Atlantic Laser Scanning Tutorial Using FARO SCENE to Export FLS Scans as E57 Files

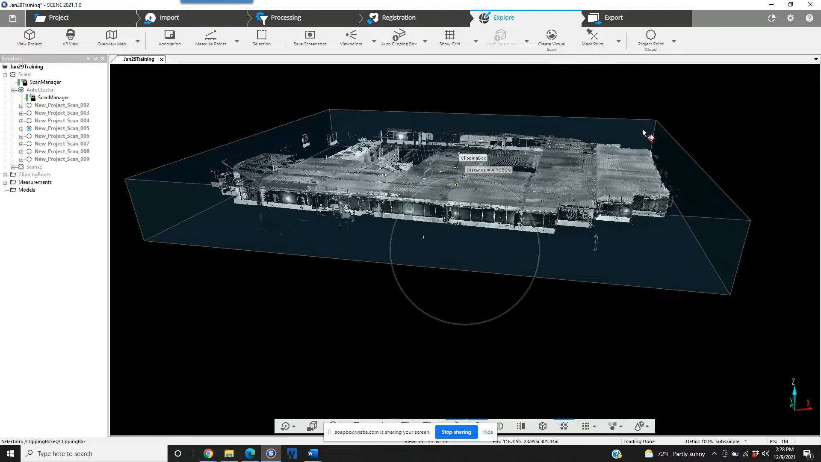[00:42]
We've got a project point cloud created, so now we can have a clip box. We've got some measurements, all things that I'm sure you're familiar with if you've worked in FARO's scene software at all.
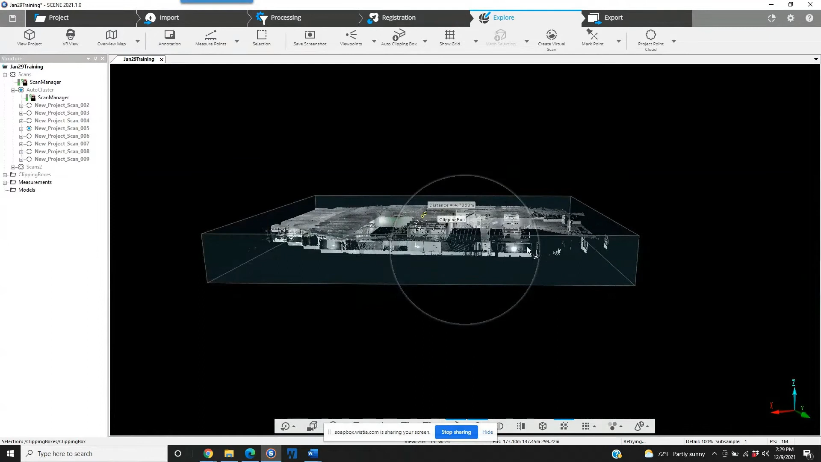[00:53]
Now, again, depending on what your deliverable is, in this case, we are going to be using this project in an open source point cloud platform and they're going to require an E57 file. We're going to go to the top right hand corner and we're going to choose the export button. Again, this does not need to have a project point cloud created. It just simply needs to be registered correctly and it needs to be saved.
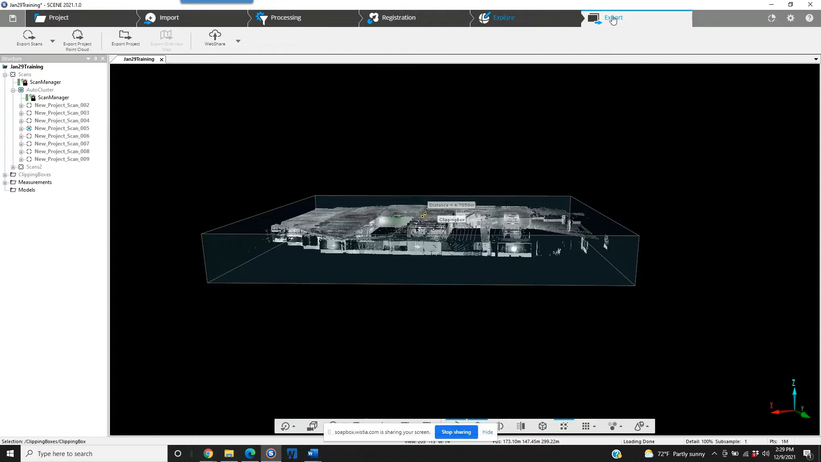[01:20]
Once we're in our export page, we can go to the left hand corner on the top and export scans. Choose the export scans ordered button. In this case, that's our only choice. Now, we've got an option box here and there are some significant things that we're going to show. We've got our file formats that are available currently from FARO and, you know, again,
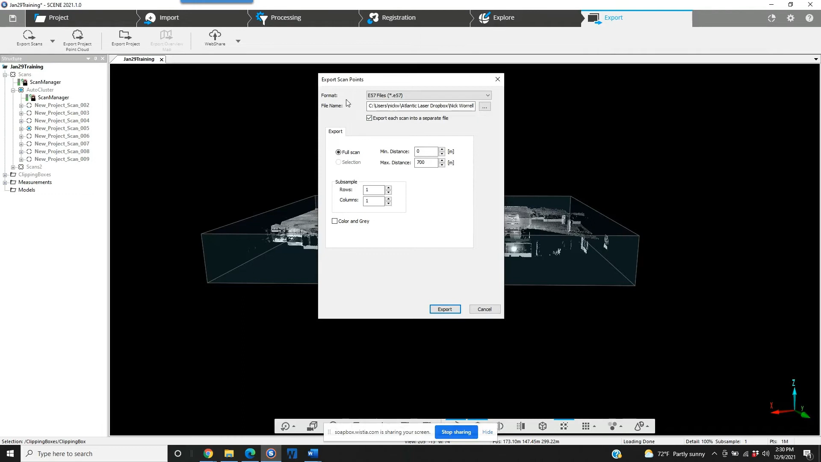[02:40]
They all will be registered in their proper location when we export them. We also have the option at the bottom to export them with color or without color. Simply hit export and we're on our way.